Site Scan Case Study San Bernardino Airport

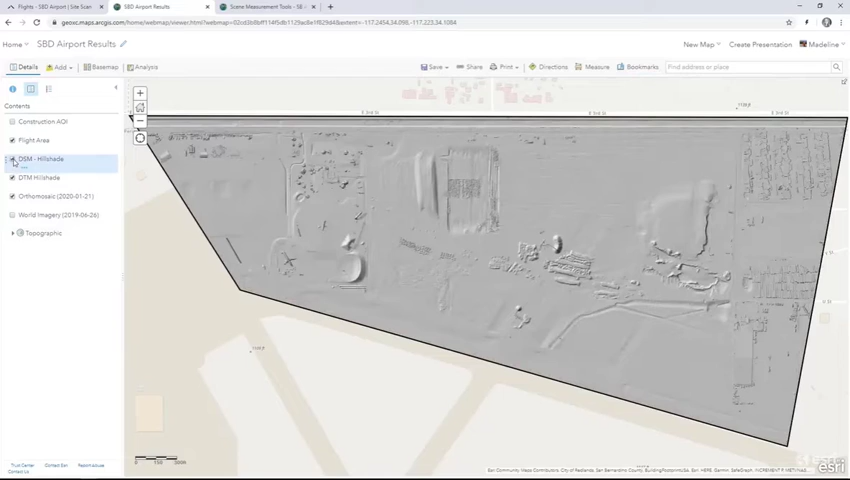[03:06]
Bringing this data into a web scene, we can use measurement tools to analyze it.